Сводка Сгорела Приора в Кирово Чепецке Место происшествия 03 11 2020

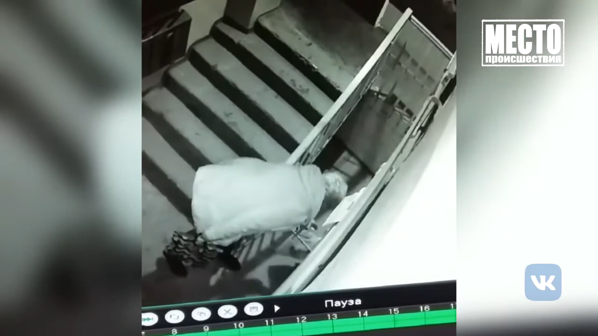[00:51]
Судя по этим кадрам, седовласая дама похитила лопатку. По словам очевидцев, это уже не первый случай.